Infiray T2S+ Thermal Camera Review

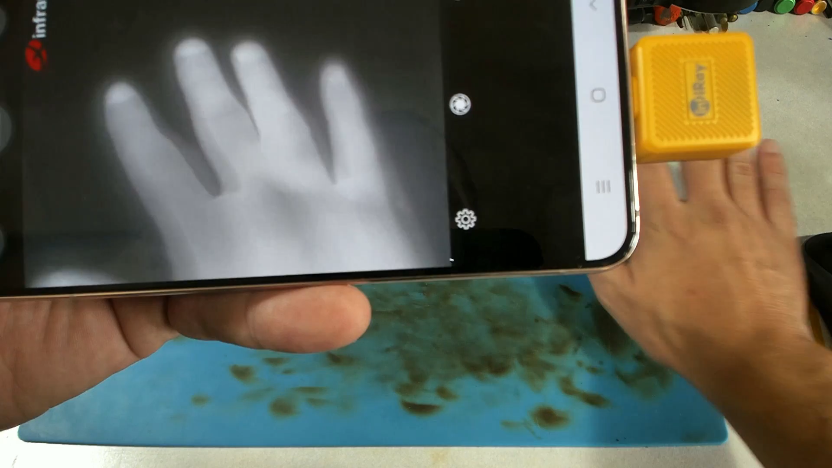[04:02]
All right, we're definitely seeing some thermal. You can see everywhere my hand has been laying. That's pretty cool.
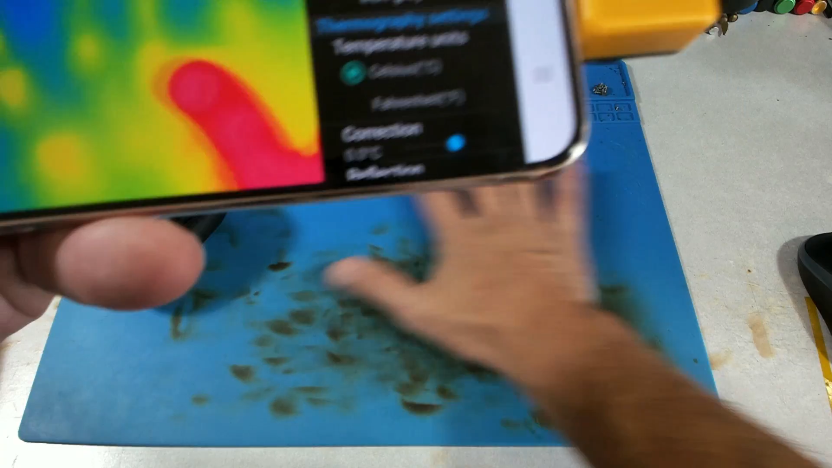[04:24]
You know, look at the frame rate.
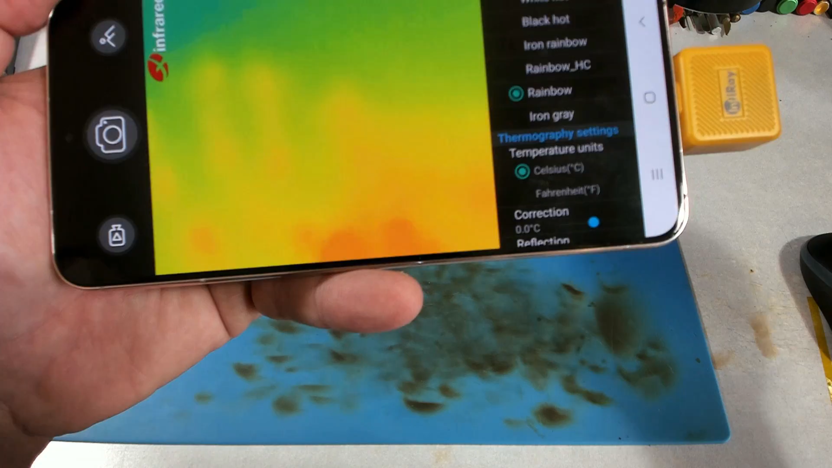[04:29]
That is not shabby, honestly. The frame rate on this thing is actually pretty decent.
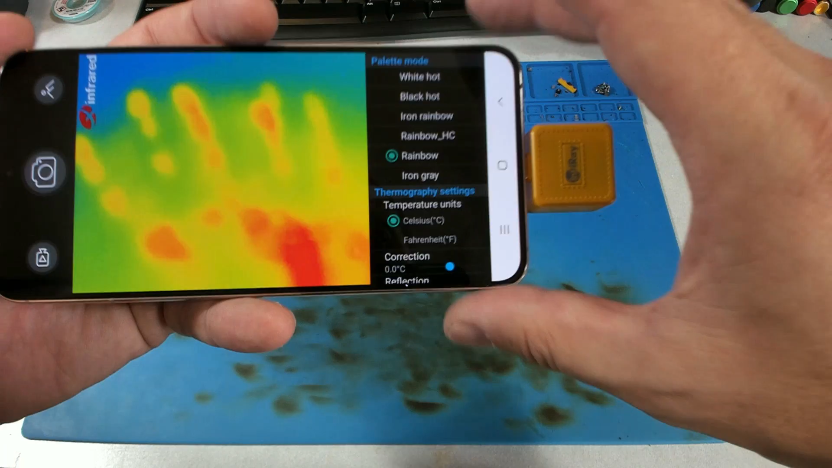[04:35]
So temperature units, Fahrenheit, Celsius. Well, I got to be honest.
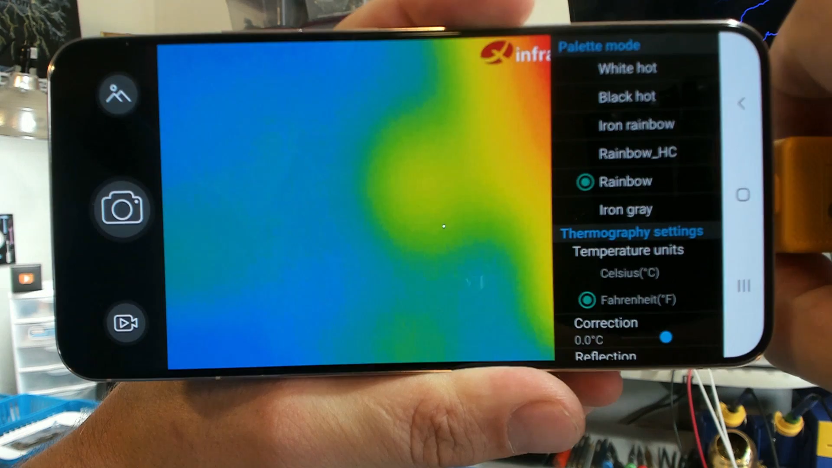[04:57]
Now I'm going to turn it back the other way and see if we can bring this workbench into focus.
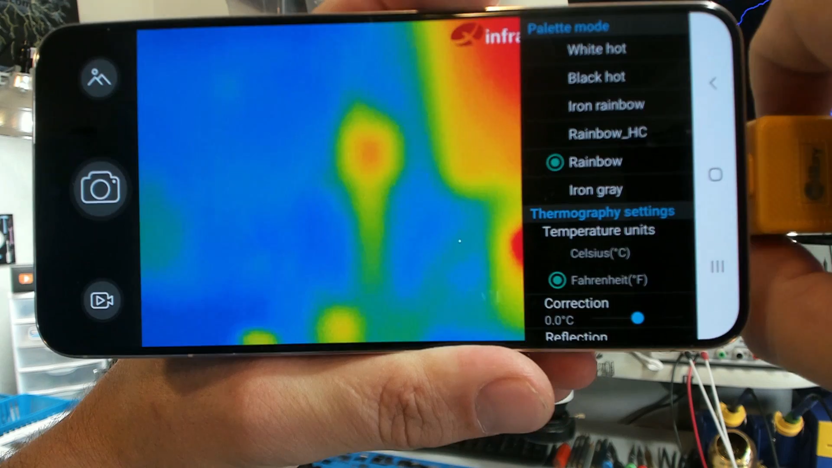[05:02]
We can. Now I don't think there's any visible light here. This is, I mean, there's obviously visible light.
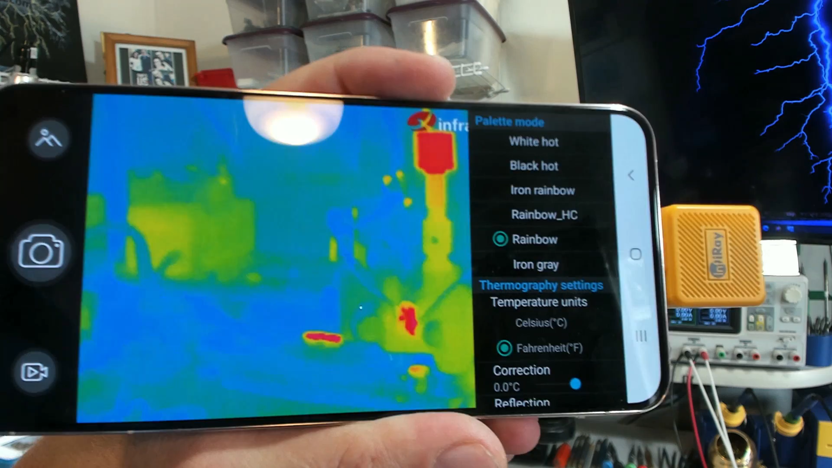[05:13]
There's lights on in the room. This is what is coming out of the thermal camera and only thermal imaging. You can actually see the crappy LED strips in that monitor.
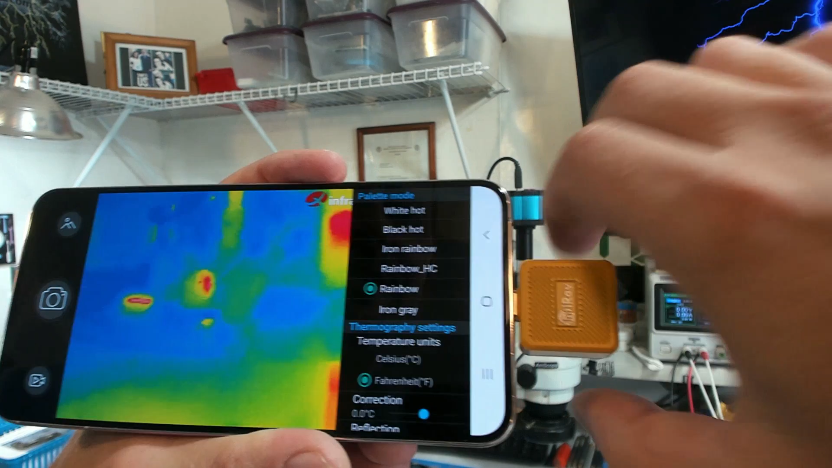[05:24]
Well, that's a pretty stinking neat camera. Oh my goodness. What are all these other settings?
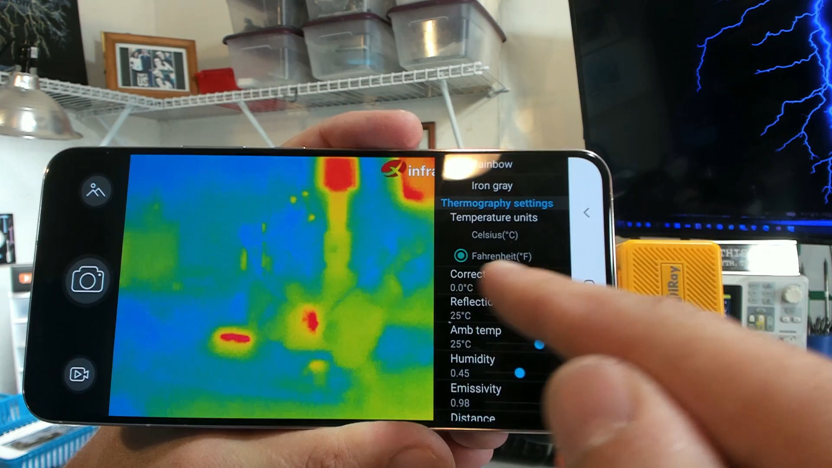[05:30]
So we've got correction in Celsius or Fahrenheit probably. We can set an ambient temperature distance of one. What? Look here, they make it loud and clear. They're going to watermark it. You can just turn that right on off. That's nice.
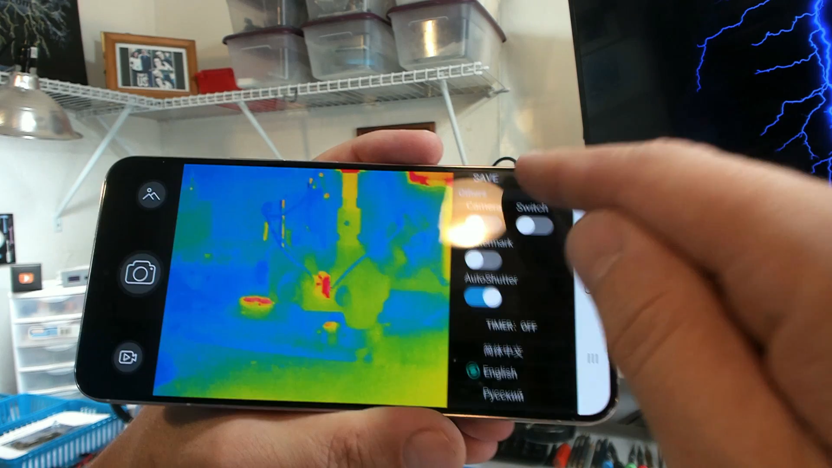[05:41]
Auto shutter, timer off. You know, there are actually quite a few settings on this thing and it's probably going to take me a while to go through it.
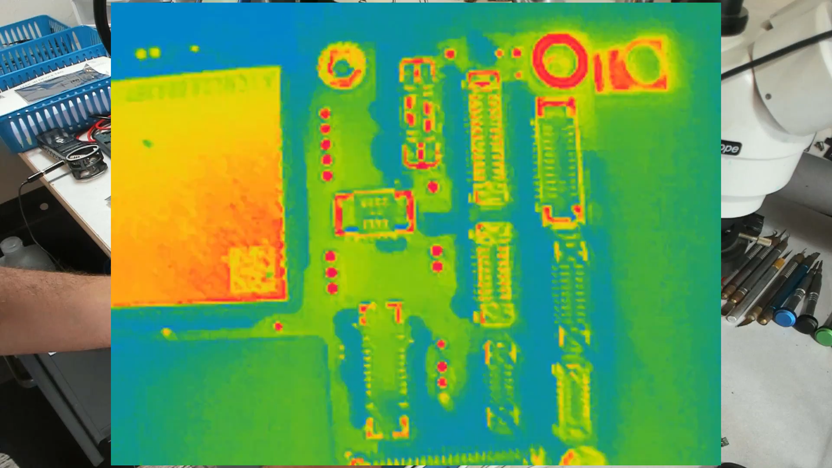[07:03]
And there we go. No visible. This is only thermal.
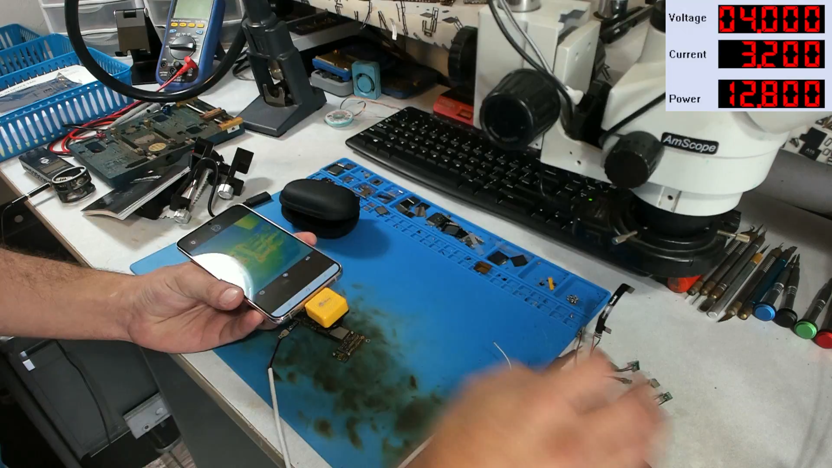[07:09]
All right, now I am right down on top of the board. I'm going to turn the power supply on.
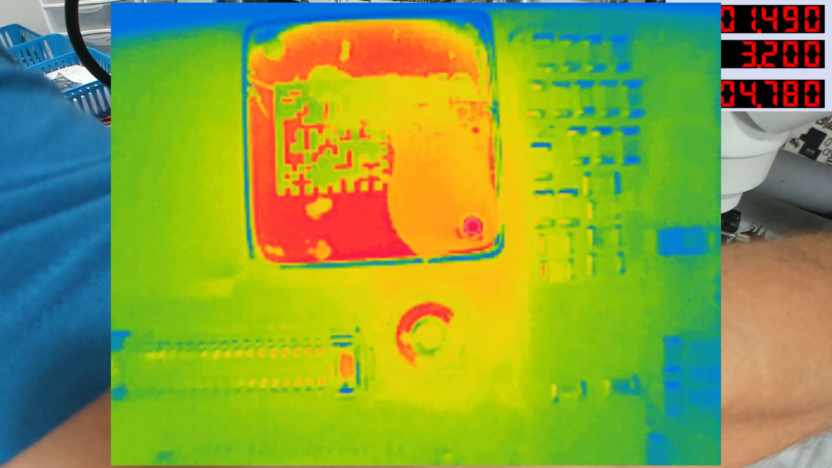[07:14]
And instantly, we can see the temperature coming through that hole.
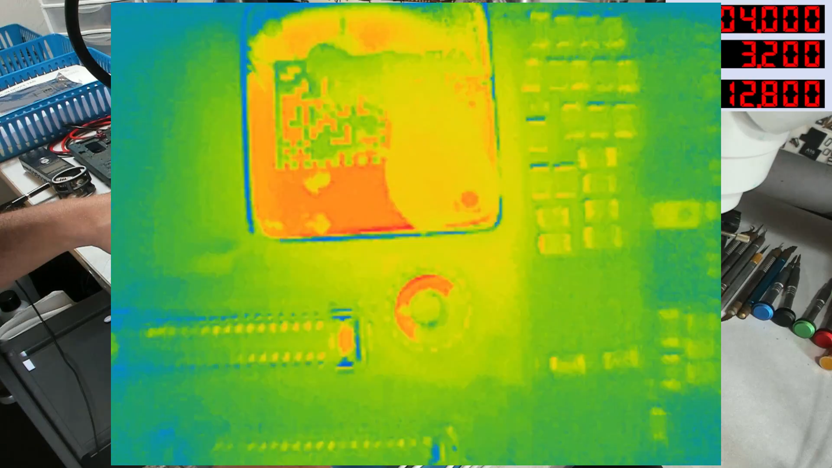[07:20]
So later on during this recovery, I had no problem seeing the boost IC getting hot and flashing.
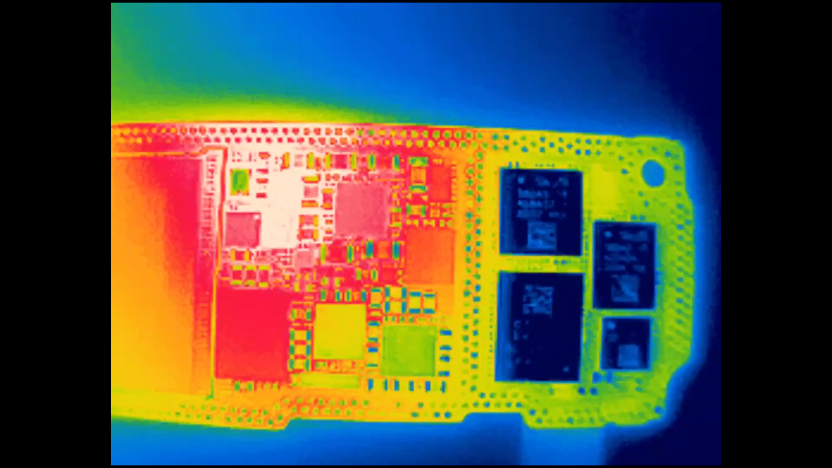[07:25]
And then on the other side of the board,
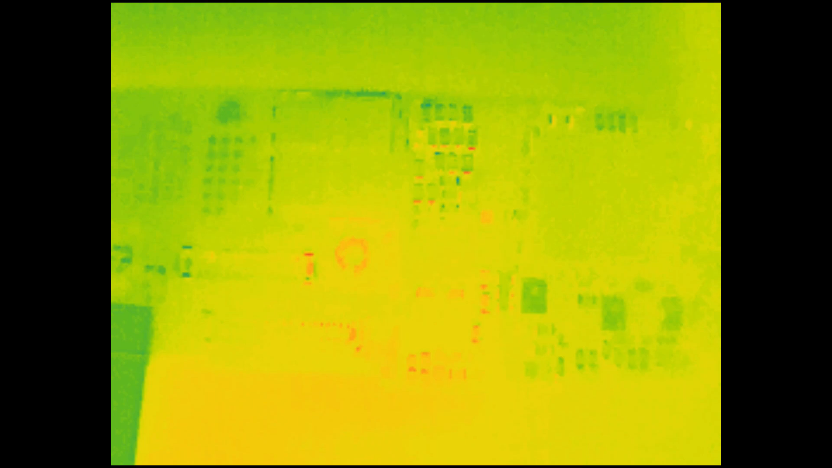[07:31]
we can see a single shorted capacitor that was actually causing that boost IC to get hot.
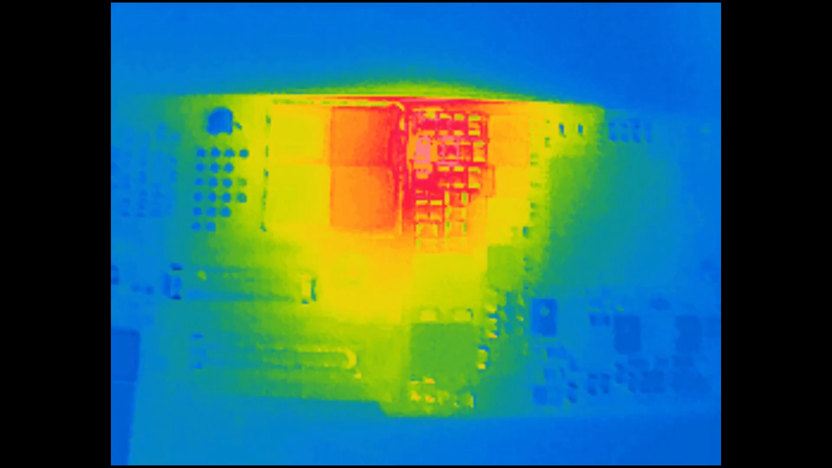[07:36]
But this camera don't have any problems seeing one of these single little capacitors on a cell phone logic board.
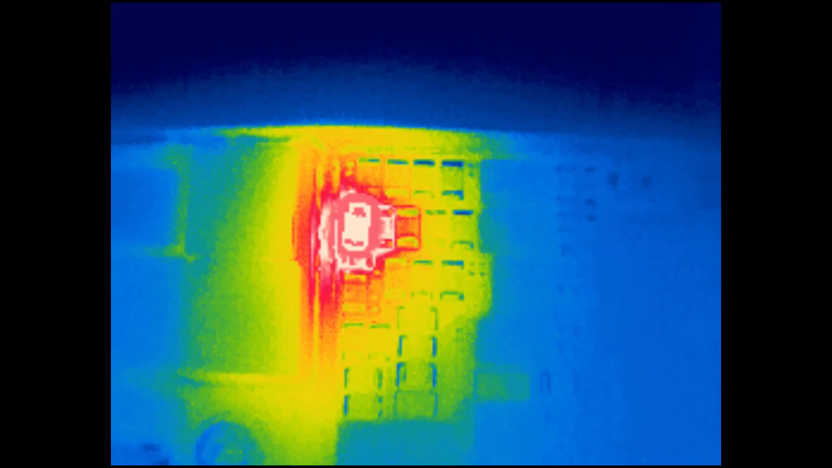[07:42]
So here's that same short just a little bit closer. And what can I say? This thing can do it. You could actually fit a pile of these components on a grain of rice. It is significantly small.
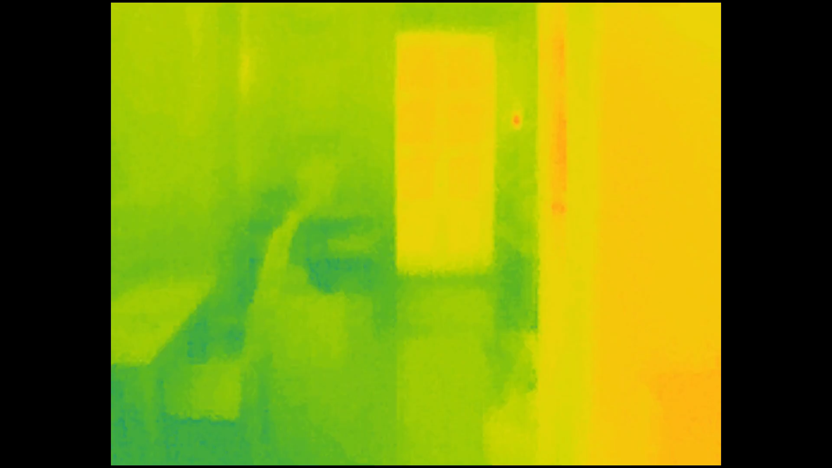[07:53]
So then, how about outside of the shop? I'm just going to, let's see. Laptop's over here on the table.
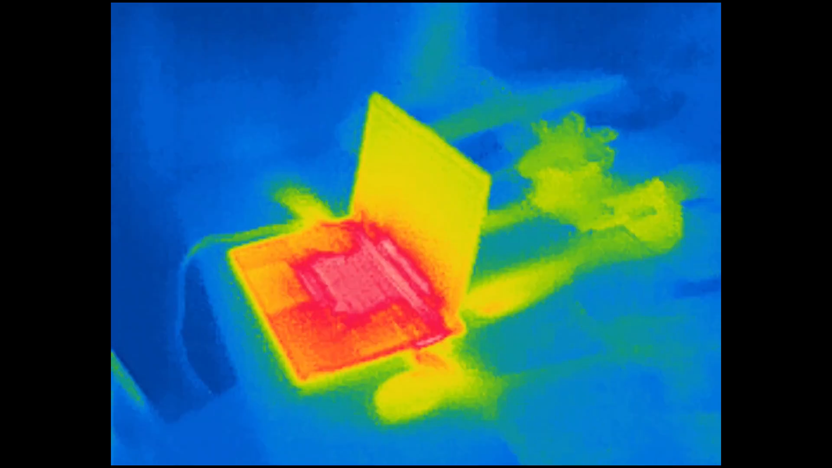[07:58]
No visible. Only thermal. You can see where my butt's been editing video for the last 30 minutes or so.
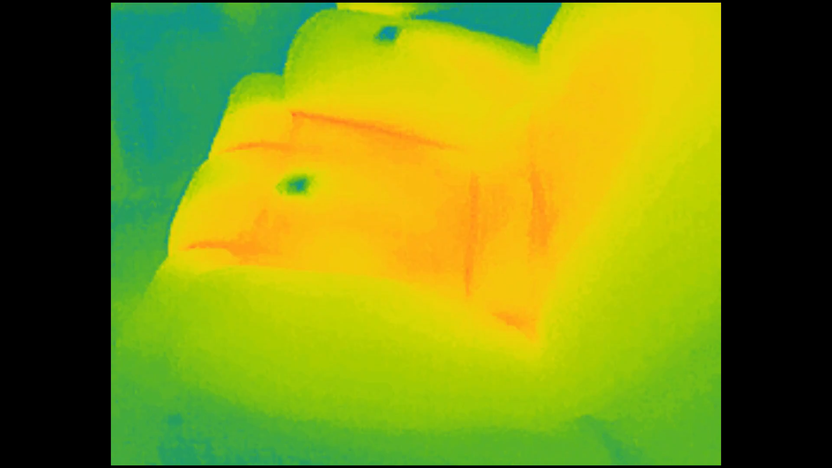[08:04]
Wait a minute. What's that cold spot?
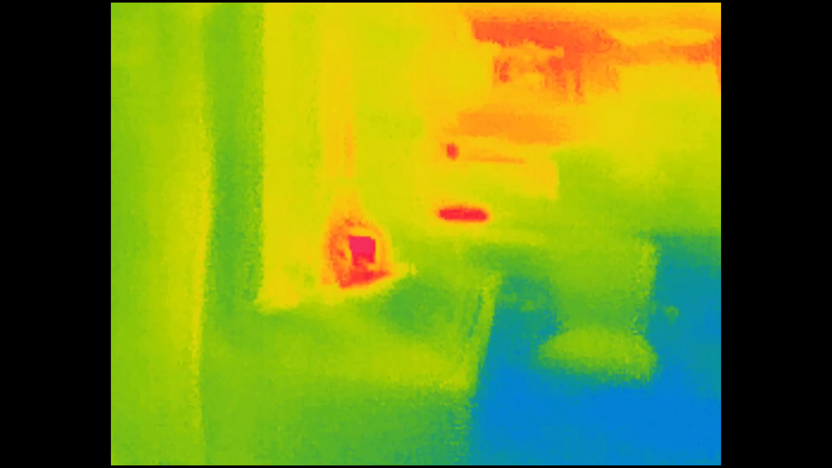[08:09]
I do greatly appreciate the frame rate. 25 hertz, which is pretty decent.
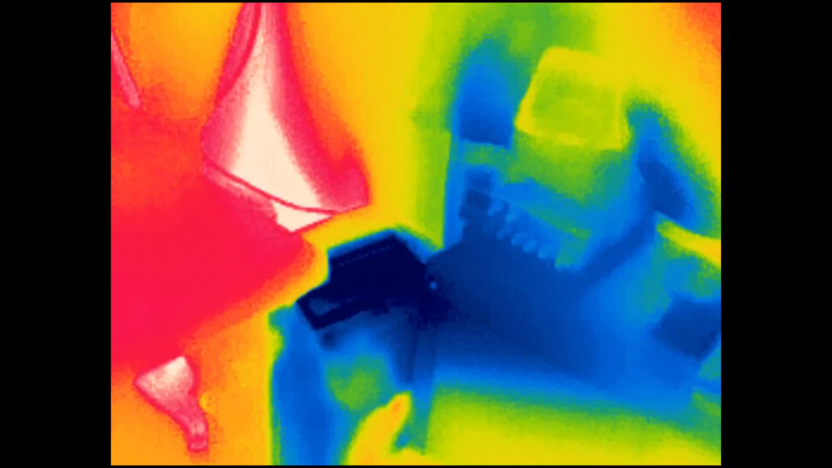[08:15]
Here's off behind my air conditioner, which now you can actually, you can see where the tape's leaking.